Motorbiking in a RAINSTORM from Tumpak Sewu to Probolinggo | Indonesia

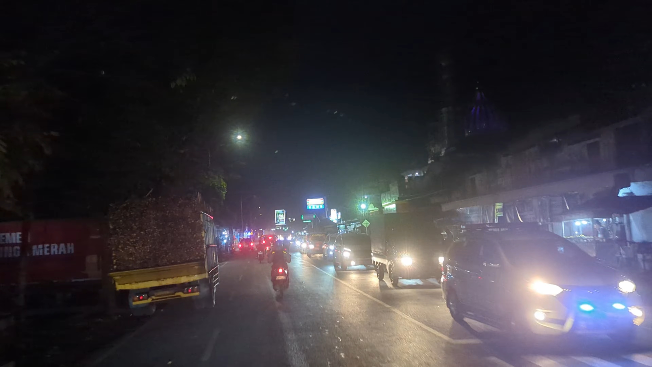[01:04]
Okay, we're back in the city. Well, one hour and 30 minutes away. We're going crazy.
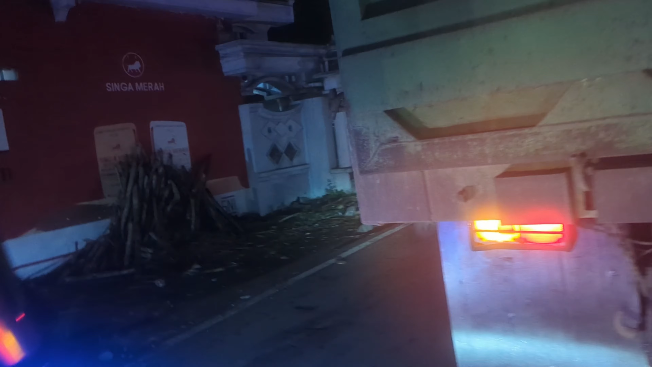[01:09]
We're going crazy. Whoa! Whoa!
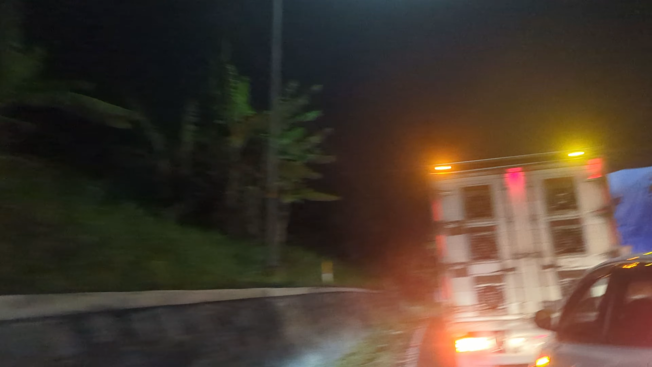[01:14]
Wow, we're really cutting it close.